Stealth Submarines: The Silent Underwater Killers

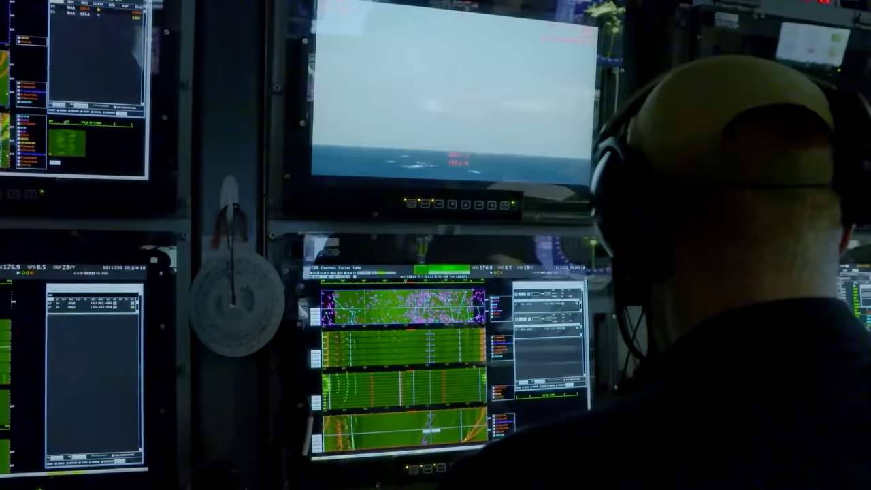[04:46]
For example, based on the Hertz range detected, modern systems can not only locate, but also identify the nationality of the ships that they detect.
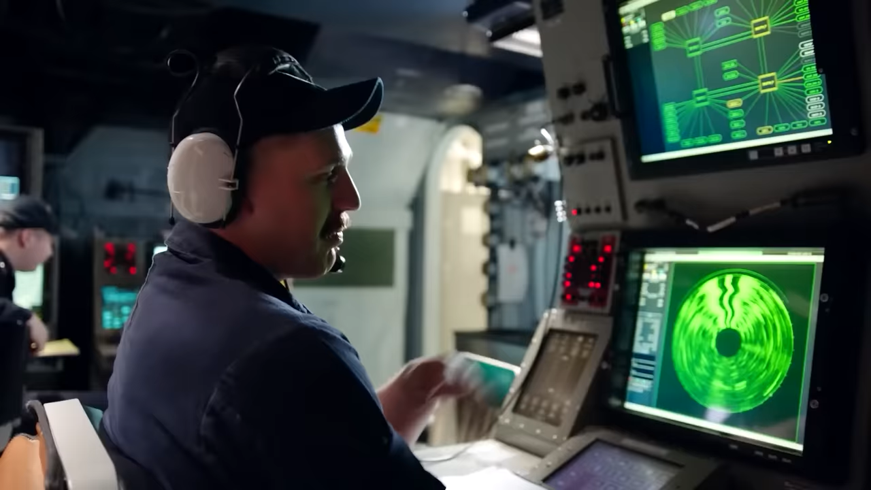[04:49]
They can be so sensitive that even if a ship's engine is off, they can still hear sound. sounds from within, such as hammers being dropped on the floor.